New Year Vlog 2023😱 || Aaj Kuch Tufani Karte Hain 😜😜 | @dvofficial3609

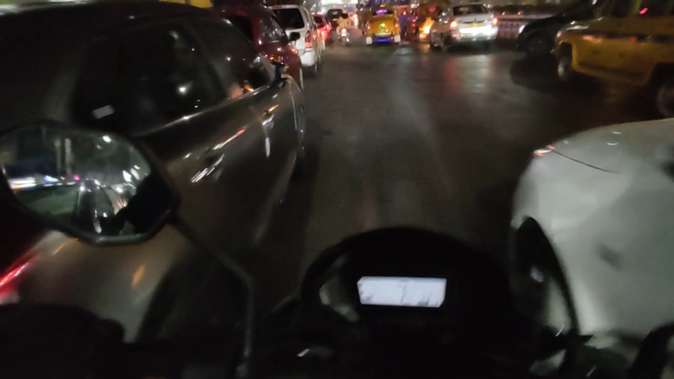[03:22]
कि अधि लोग जैसे तैसे गाड़ी घुमा करना जाम लगा देते देखो यहर इतना जाम भी नहीं है भीना ओ देखो
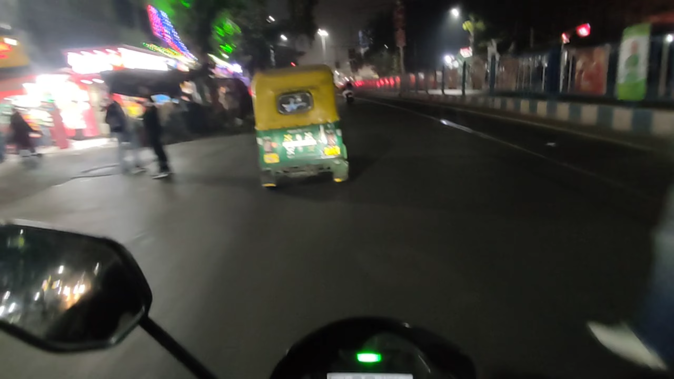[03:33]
कि देखे रहे हैं चाहीं बोलों इन लोगों को आद दिखाकर मतलब मैं नहीं रूखोंगी तुम लोग रूख जाओ यार बहुत देर हो गया था जल थोड़ा टानने की कोशिश कर पर भाई कि इस पर कुछ तो अलग किया है गाइस यह देखो भाई क्या लग रहा है शिट उपर चड़ने नहीं दे रहे है
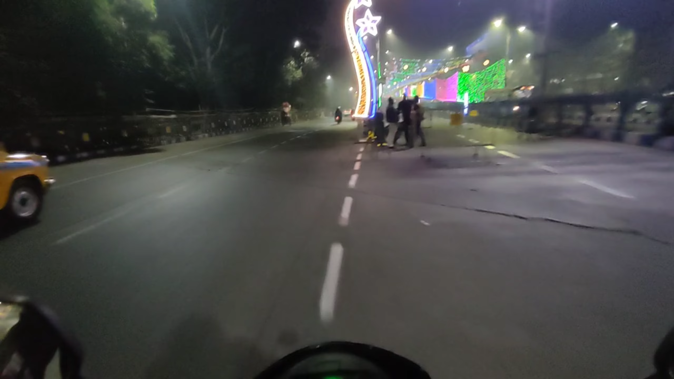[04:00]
यार मैं आप योगों नीचे से दिखा दे रहा हो गाइस यह देखो
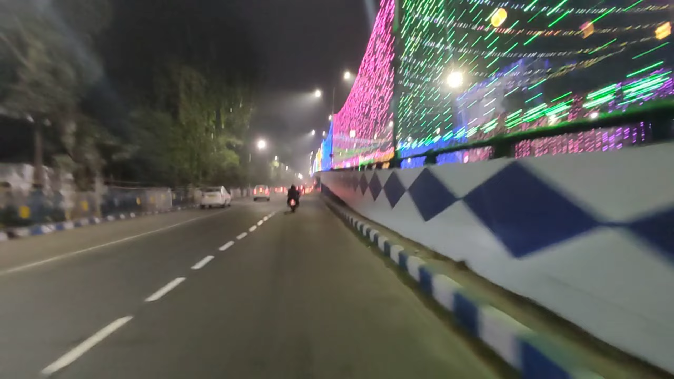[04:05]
बतलुप पहुत ही खुबसूरत लग रहे हैं इस मैं थोलसा पहले आ जाता ना गाइस तो मुझे बिरिज के ऊपर चलने मिल जाता है मैं आप लोगों
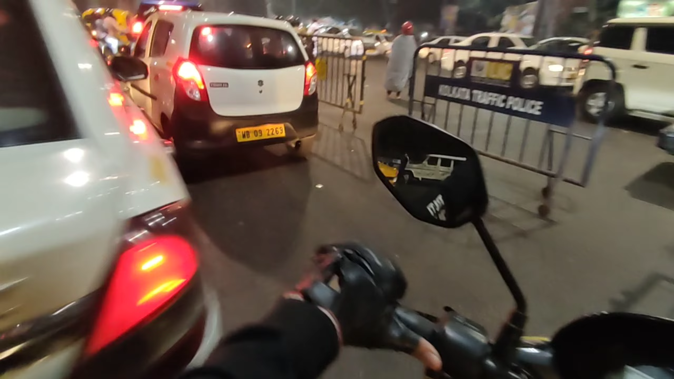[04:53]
यह बहुती ज्यादा पुलीस लोग है इस बार
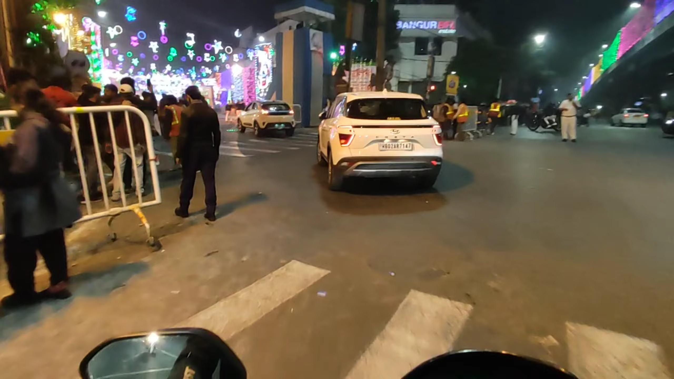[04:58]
है यह देख रहों भाई सच
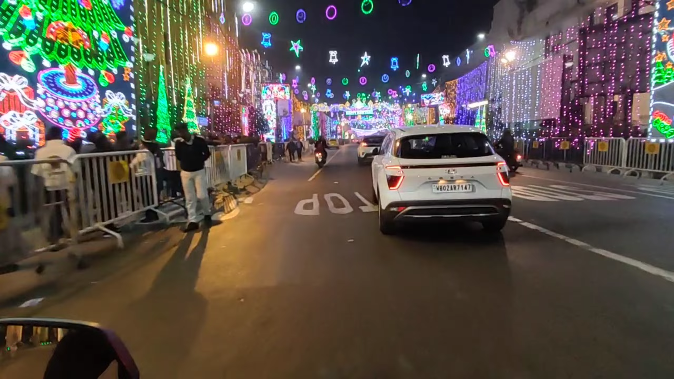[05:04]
में भाई सच में बहुती बहुती ज्यादा कुश्वरा इस बार डेकोरेशन